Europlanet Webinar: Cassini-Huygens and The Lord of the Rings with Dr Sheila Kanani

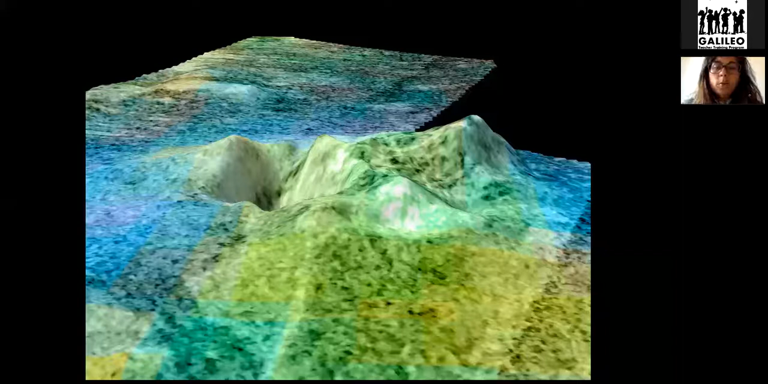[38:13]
And, um, this cryovolcano, this, um, isn't an image. It's a, a map, um, is actually named after Dom moons, which is, um, a volcano in the Lord of the Rings, um, novels. Um, we also believe that Titan has a hidden ocean deep beneath the surface,